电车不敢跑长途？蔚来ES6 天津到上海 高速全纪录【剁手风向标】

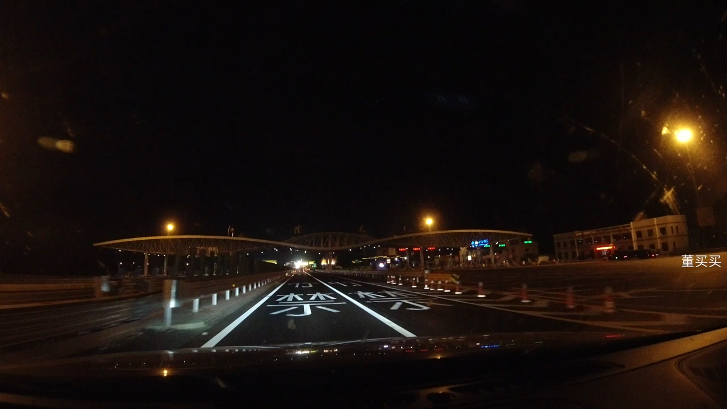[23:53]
什么时候回站啊前方600米有限速和硬体车道监控限速100